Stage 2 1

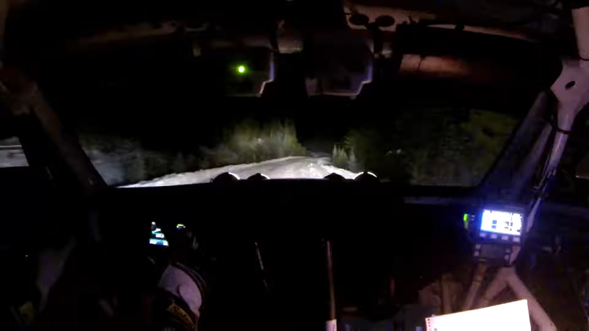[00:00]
Next, right 5 short, into left 5 short, 80, left 6 over crest,